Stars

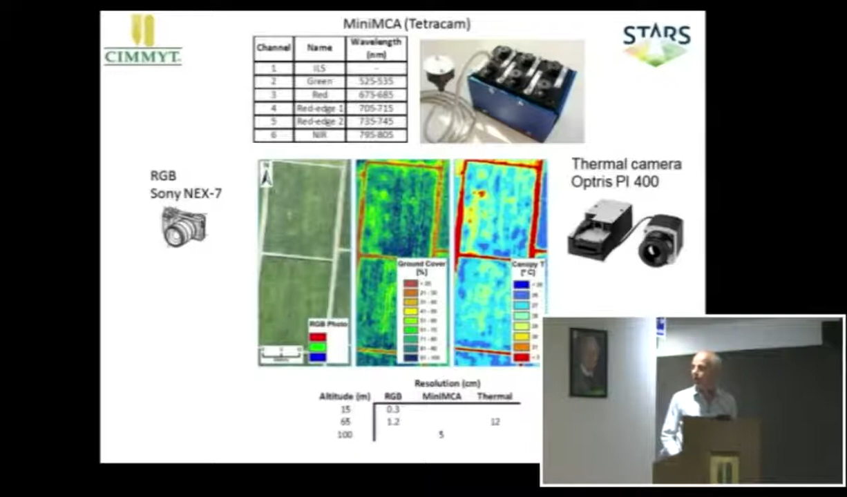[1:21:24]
and then also a thermal camera that allows us to measure canopy temperature. That actually gives us quite interesting information, as you can see in a wheat.